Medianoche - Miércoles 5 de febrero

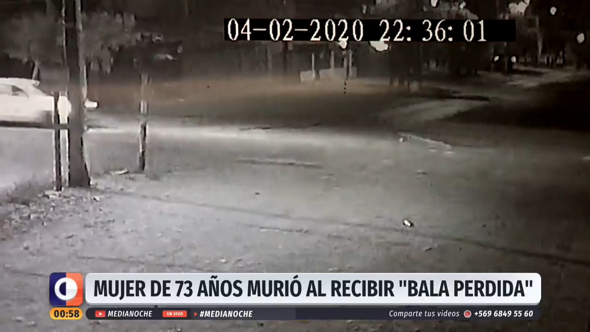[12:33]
Hasta el momento no hay detenidos, pero este registro podría ser clave en la investigación. Un vehículo blanco de donde aparentemente se realizan disparos. A metros se ubica la casa de la víctima que recibió al menos dos impactos. Siempre que hay balacera por aquí y como nosotros lo entramos temprano,